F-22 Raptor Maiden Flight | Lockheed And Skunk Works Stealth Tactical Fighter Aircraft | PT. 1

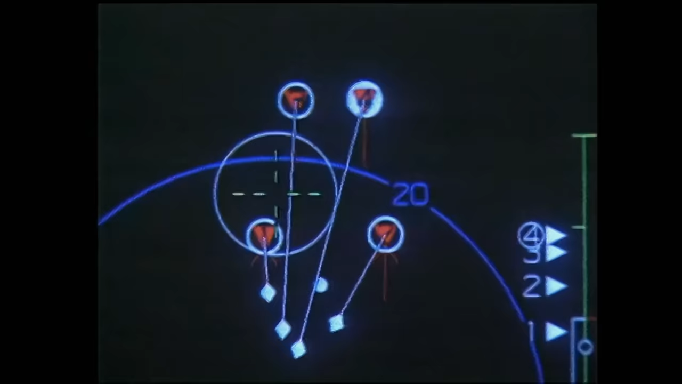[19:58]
everything a fighter pilot needs to know from the location of his wingman and his target
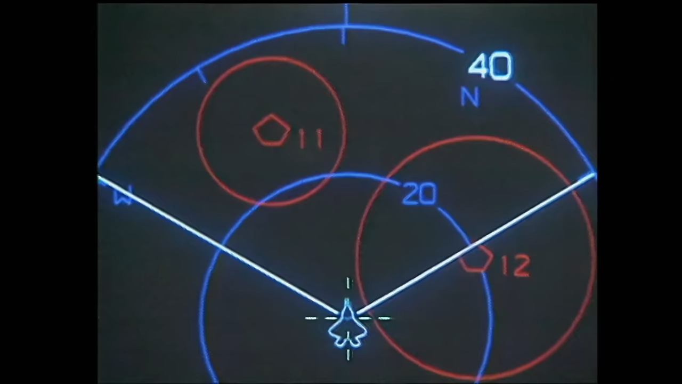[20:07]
an enemy aircraft is a red triangle an unidentified aircraft is
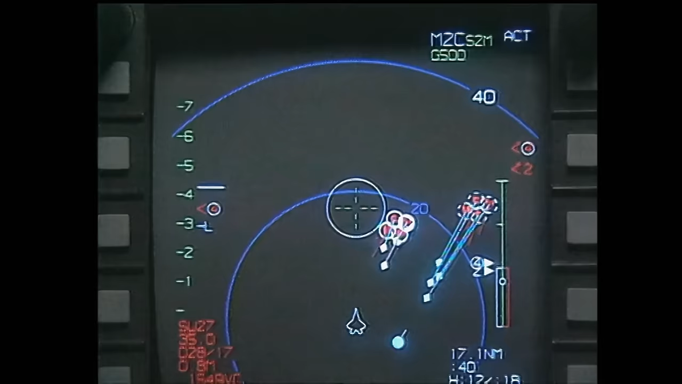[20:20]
wingmen are in blue all the pilot
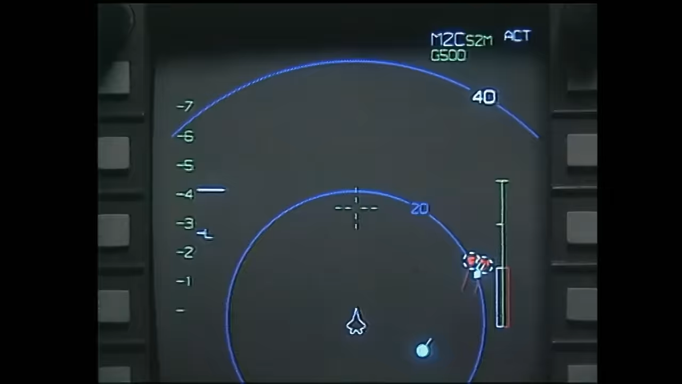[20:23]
has to do is to glance down to a situational